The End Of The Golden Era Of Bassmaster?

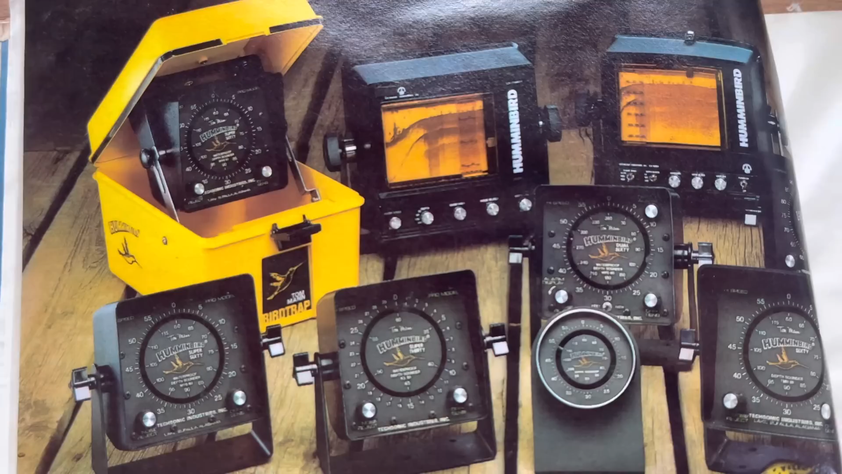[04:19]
Paper graphs back in 81 there. I didn't remember they came out that earlier.
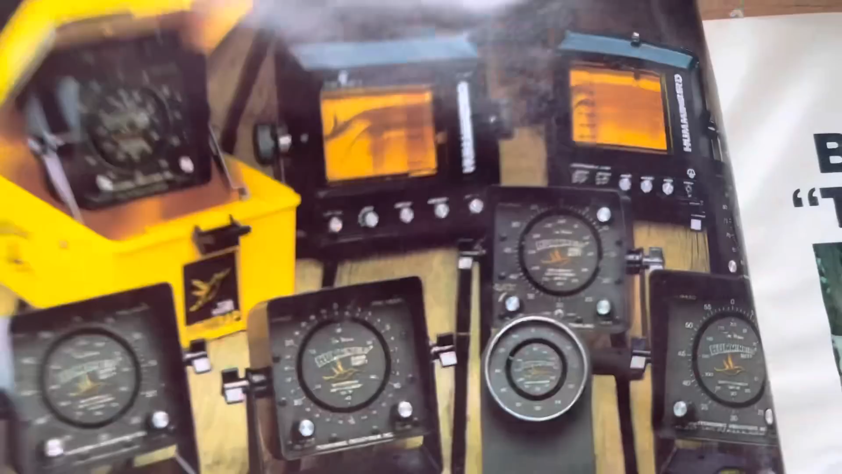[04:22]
Man, that's all we need right there.